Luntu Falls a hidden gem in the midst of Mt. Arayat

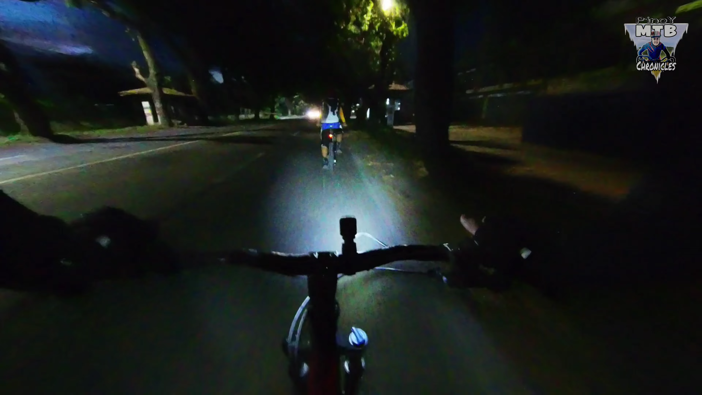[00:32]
Pero bago yan, maglulupo na tayo dito sa Fernando, Mexico, and then Arayat, then Magalang. Then punta na tayo doon sa may falls na yon. So tara na! Let's go! Oras na! Come on!
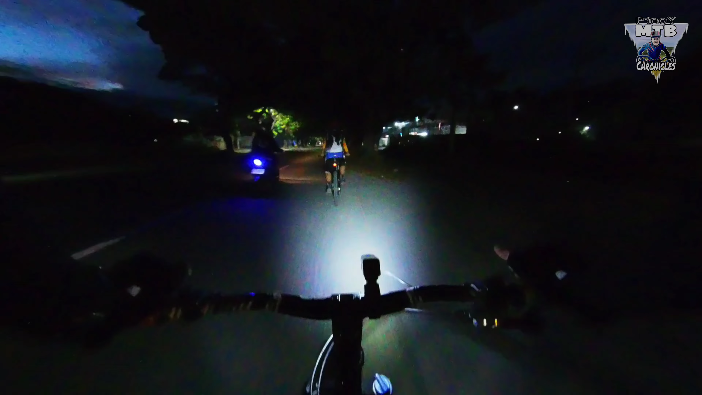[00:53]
Dito tayo ngayon, MacArthur Highway. Dito, nasa San Fernando City na tayo. Tulad ng nabanggit ko, dito muna tayo kasi masyadong maaga pa. Kung didiretso tayo dun sa may San Vicente Magalang, dun nga pala tayo mag-uumpisa na mag-hike. Masyadong maaga pa kasi kung didiretso tayo dun. So, madilim pa, madeligadong mag-hike. So, maglulok muna tayo dito sa San Fernando.